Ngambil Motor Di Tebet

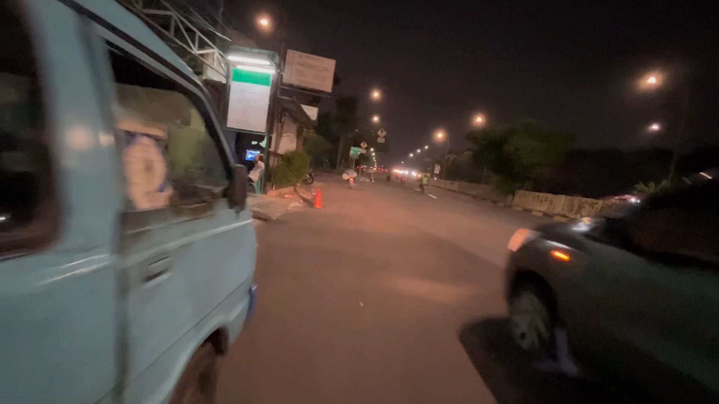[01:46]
jalan. Oh, kayak gini harus tetap hati-hati ya teman-teman ya.